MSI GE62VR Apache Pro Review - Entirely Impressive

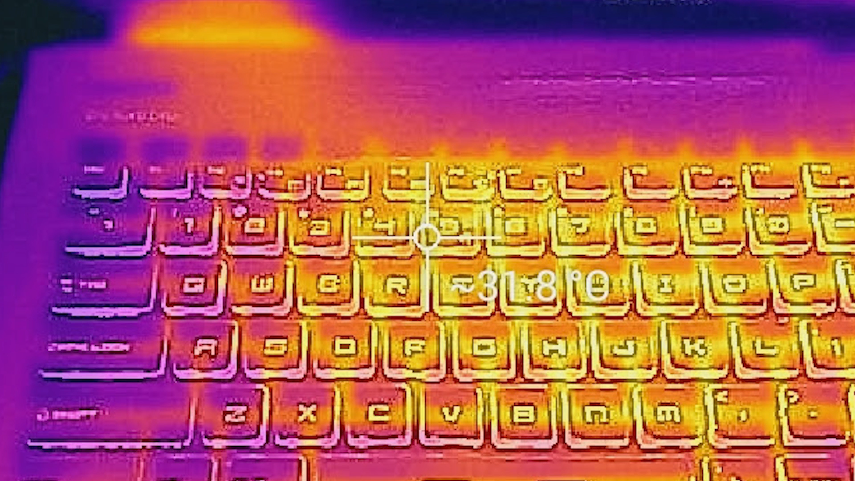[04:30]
and 4 degrees cooler overall, with the max keyboard temp being roughly 41.5 degrees at the center of the keyboard. It's still not the best setup, but it's no longer as difficult to play games for hours on end with this notebook.